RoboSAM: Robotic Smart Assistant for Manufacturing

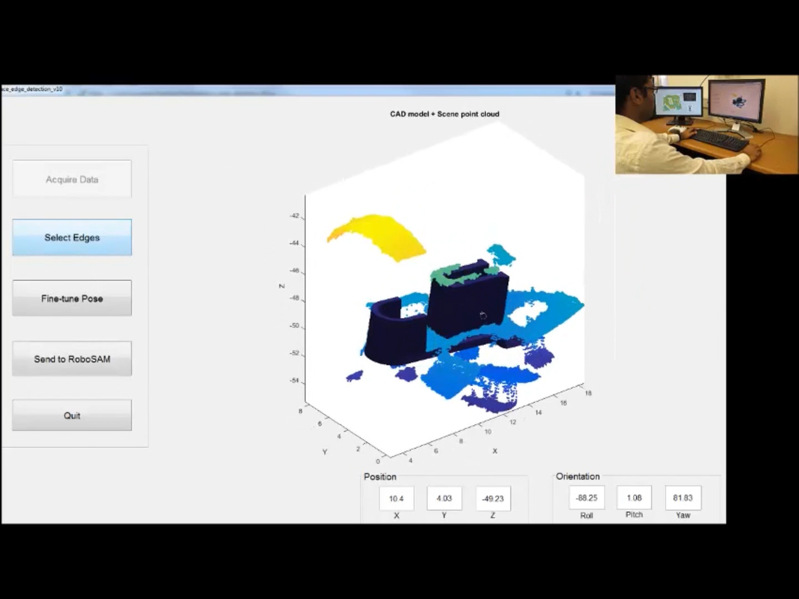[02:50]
If the estimate appears reasonable, the human can send the information to the robot.
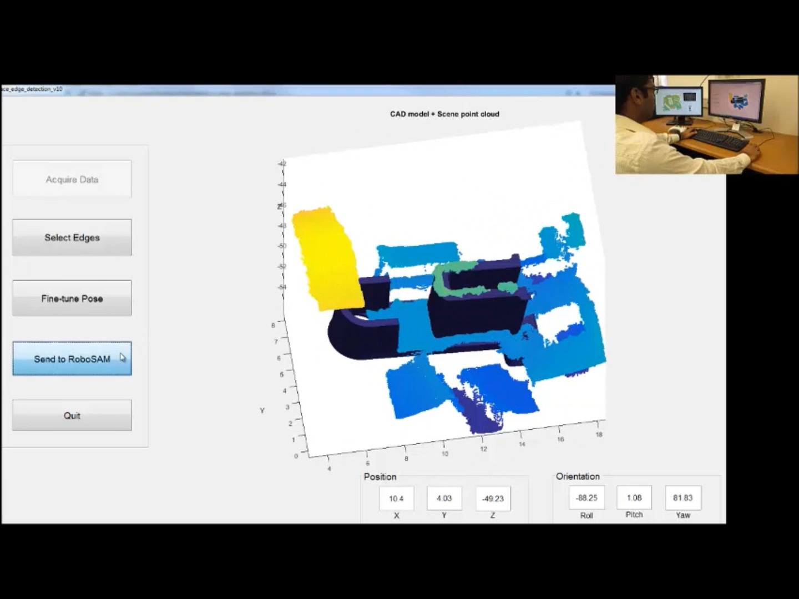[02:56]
The robot uses the information received from the human to finish the task.